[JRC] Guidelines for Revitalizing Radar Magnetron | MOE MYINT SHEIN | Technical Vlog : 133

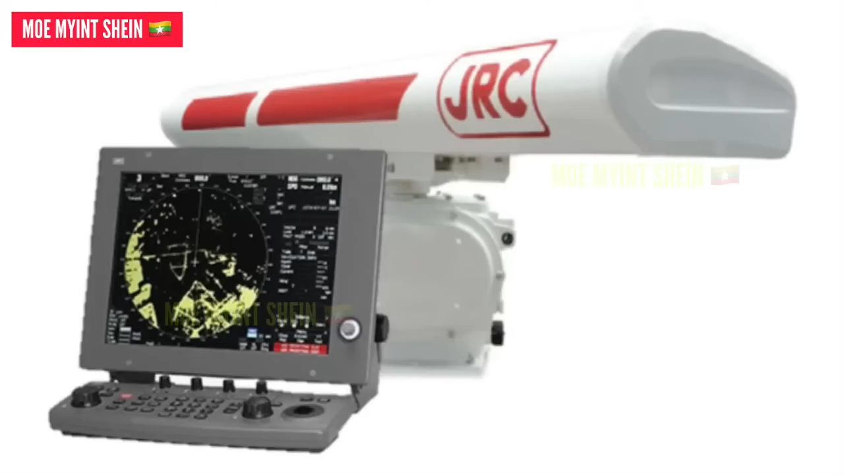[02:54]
okay let's see how to reset running hour of the scanner
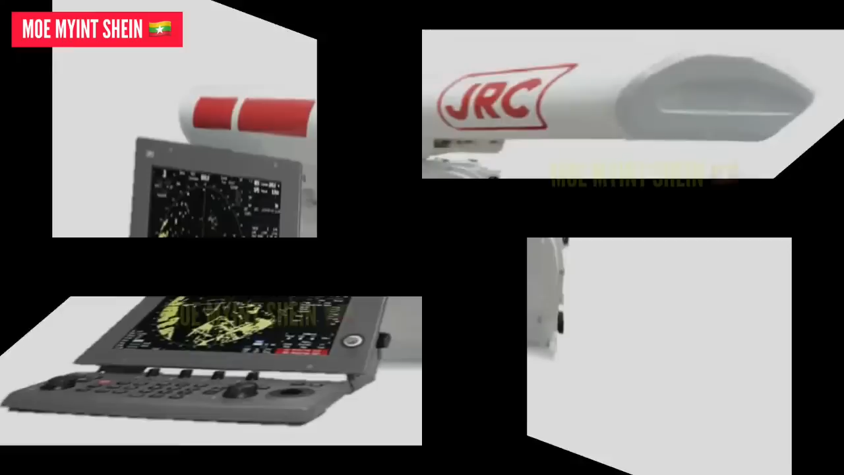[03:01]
firstly go to menu that is located at the bottom of the monitor and select code input
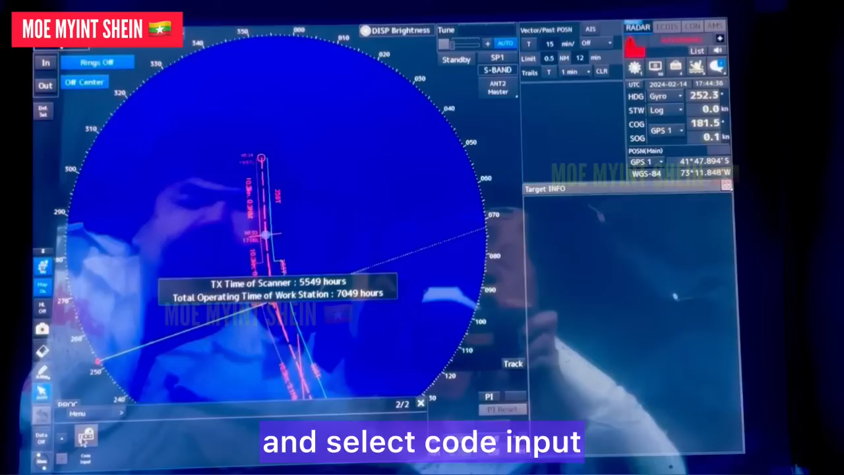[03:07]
one number box will appear at the right bottom corner put zero and press enter
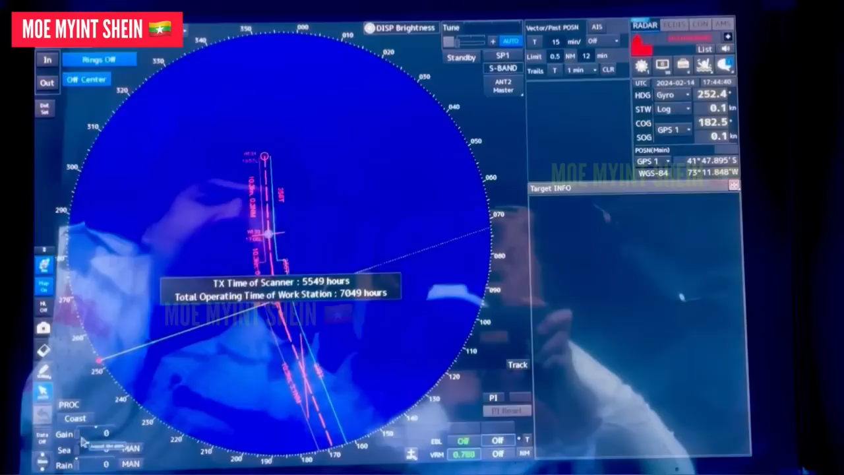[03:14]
after then go to menu again and press service button
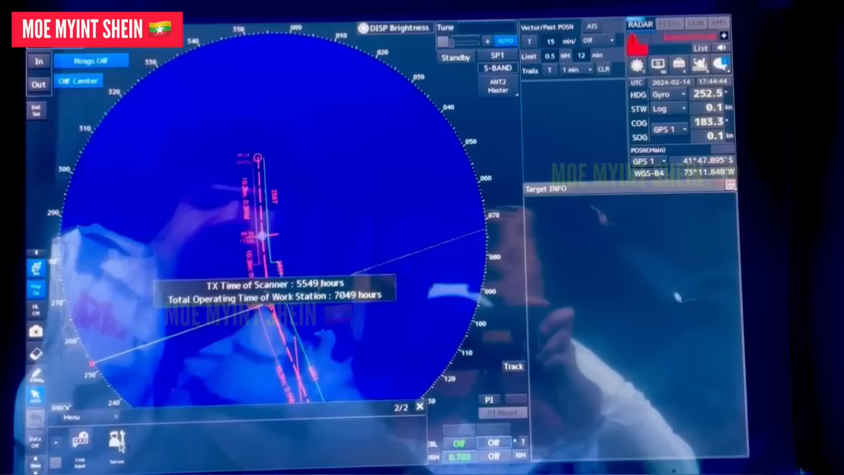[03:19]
after then select the maintenance button and wait for the few seconds for loading
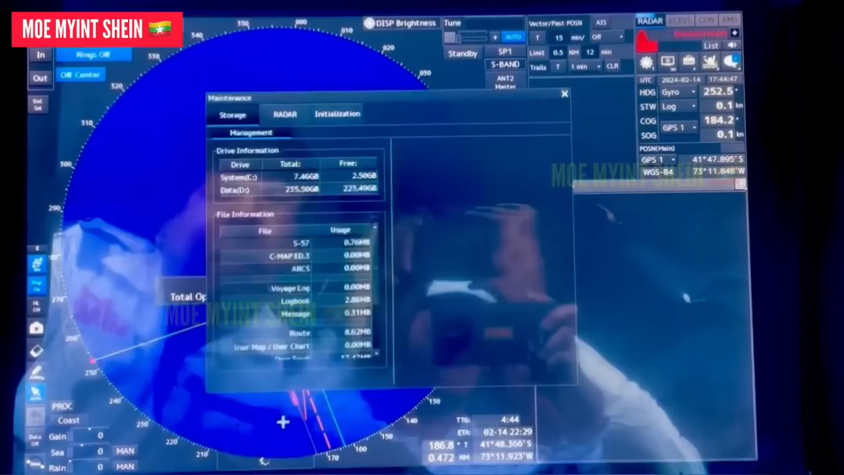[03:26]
one box will appear on monitor and press reader
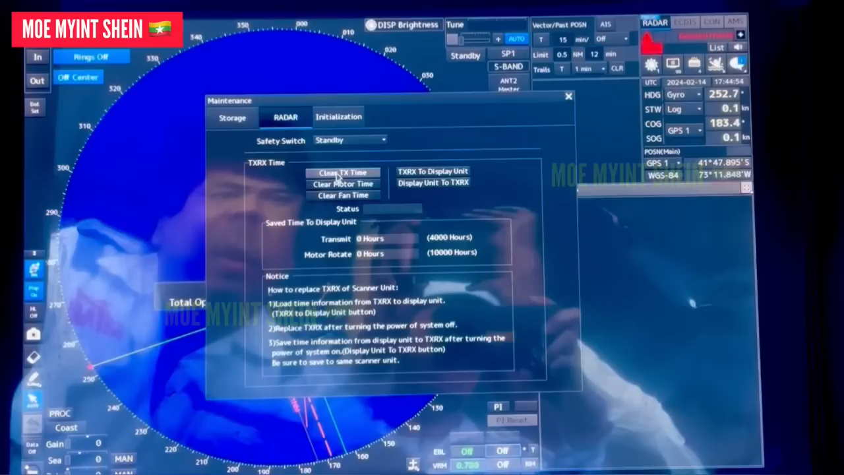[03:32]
to reset running hour to zero select clear th time on box after completed close the box
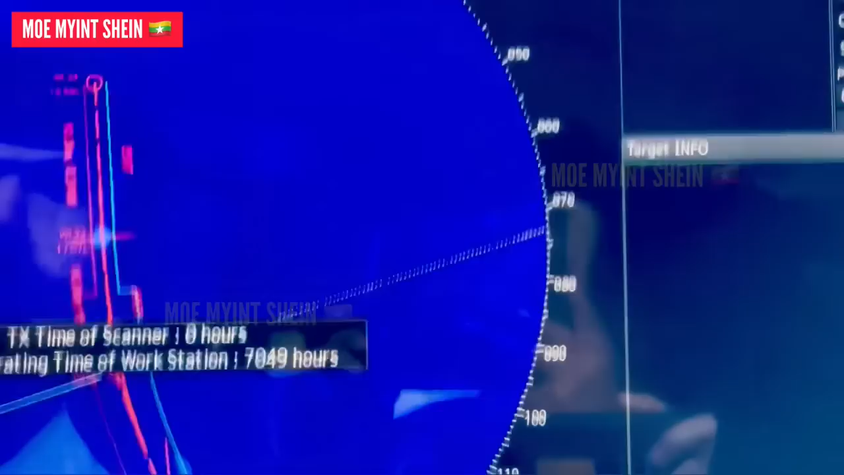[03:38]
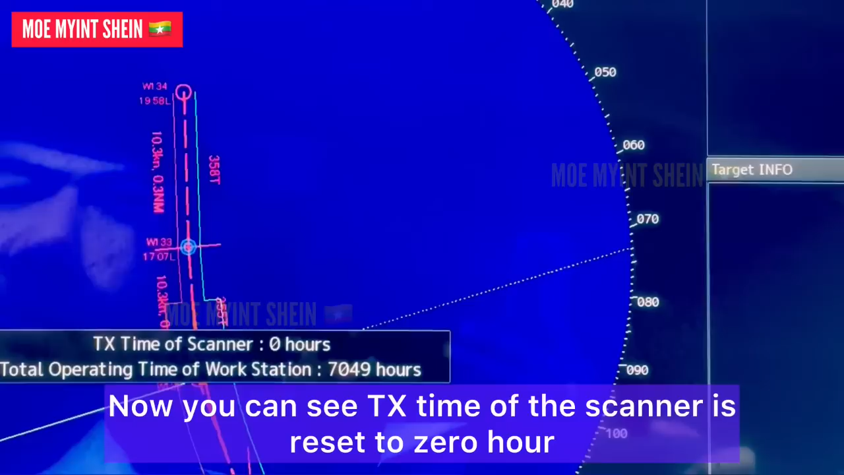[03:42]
now you can see th time of the scanner is reset to zero hour